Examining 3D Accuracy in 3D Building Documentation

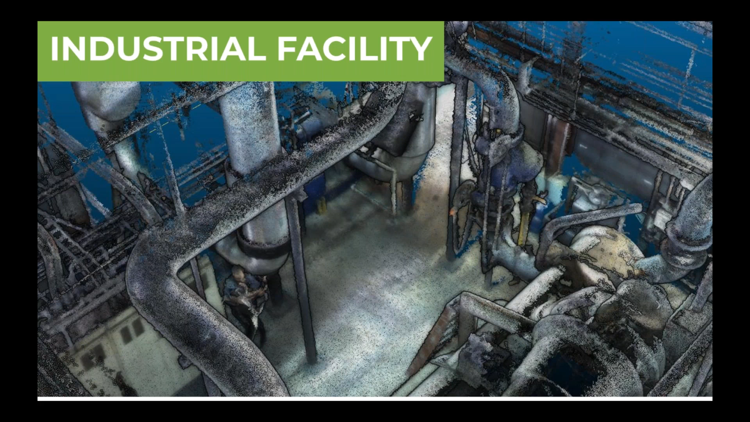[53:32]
You know, we don't pick up very fine pipes, but for the most part, it's still a very effective tool that can even document industrial elements and pipe structures. So, you know, what we really
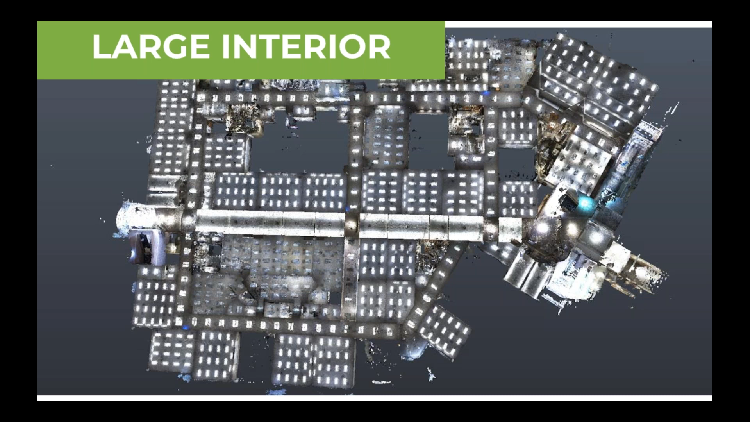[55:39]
And it's just a massively complex space that only required four and a half hours of scanning, capture time in field. And you can see when we cut away of the ceiling, you can see all the details in the classrooms. And just visually,
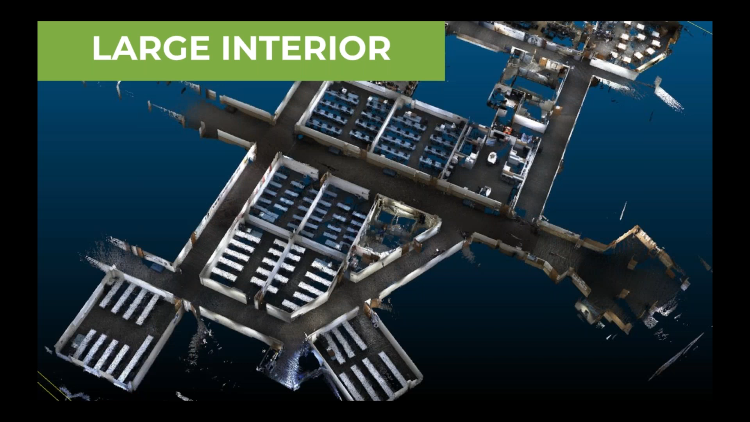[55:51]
you can get a feel for the level of detail in the scan. You can capture both the office space, the hallways.
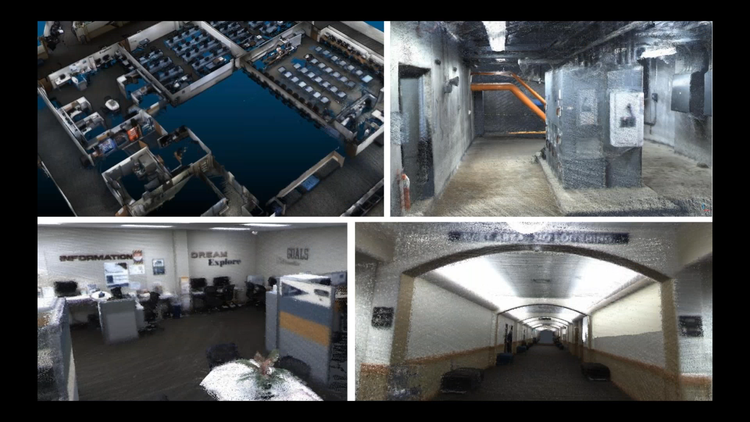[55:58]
We can capture exteriors of buildings.
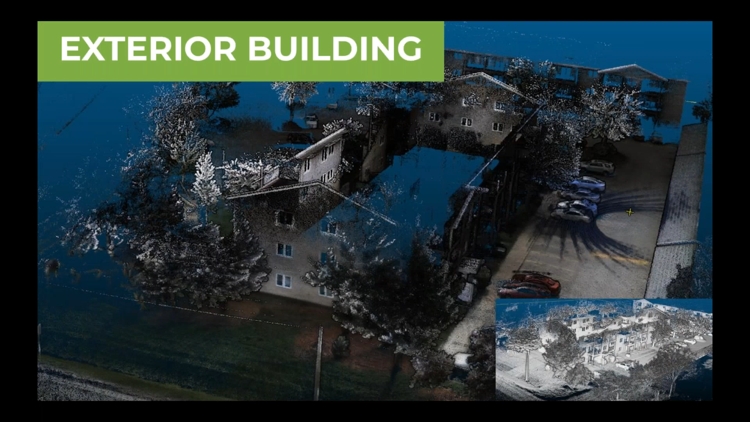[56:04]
What's really powerful with these tools is they work interior and exterior. And the final question is, again,
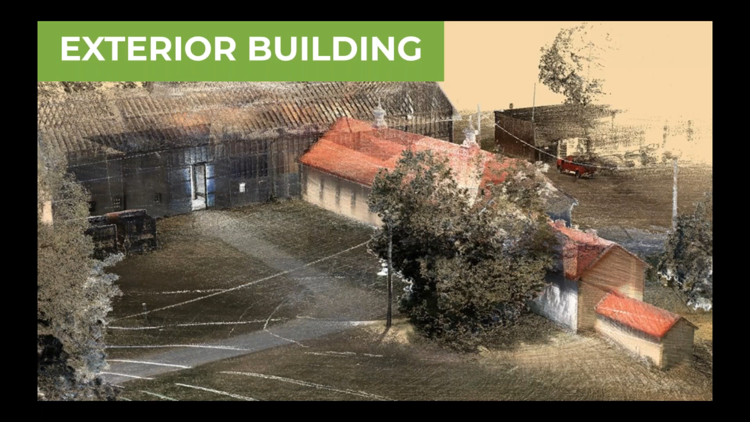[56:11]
we're always asking, what new use cases did this enable?
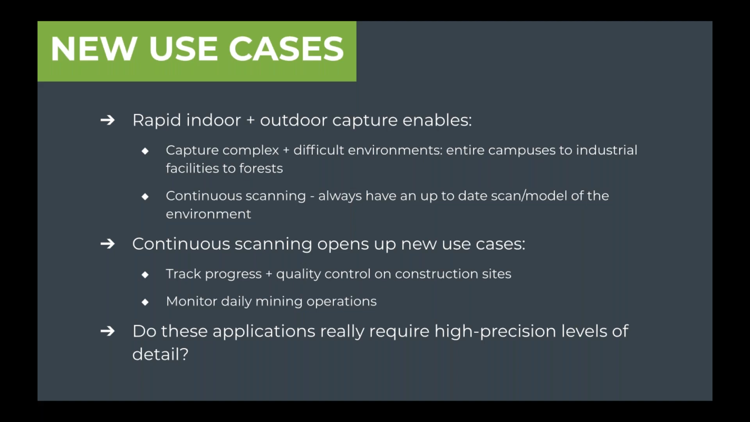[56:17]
And I'll finish up. I think we're running out of time. And so,
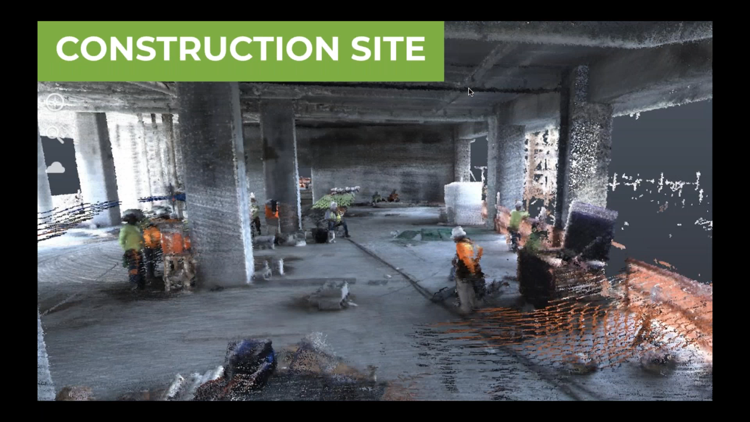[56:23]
we have customers who are now using this to scan construction sites on a weekly basis to monitor progress.
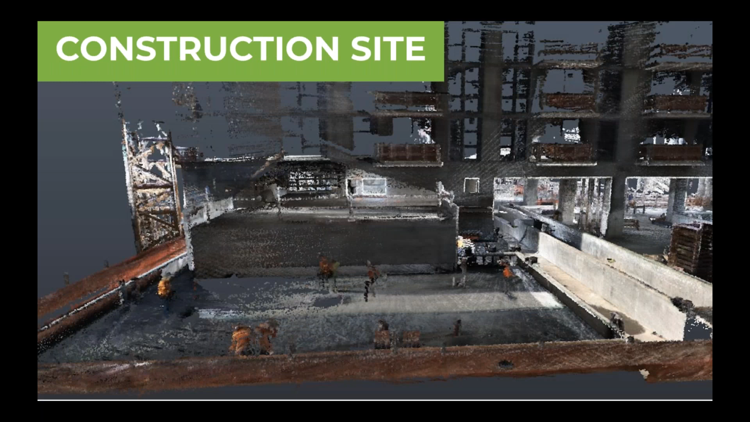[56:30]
And in all these cases, the question of accuracy comes up, where we ask, how do I know the accuracy of my scan when I'm done? This was a SLAM-based system.